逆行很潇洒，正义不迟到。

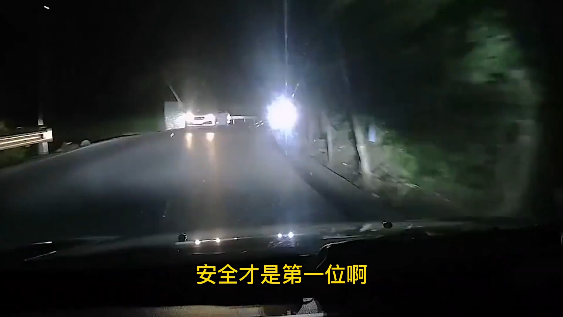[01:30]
你看对面这远光灯这根本就啥都看不见呀强光本身就刺眼再加上开着远光灯这些人真的是该好好制止夜晚行车看到远光狗一定要提前减速安全第一呀这种路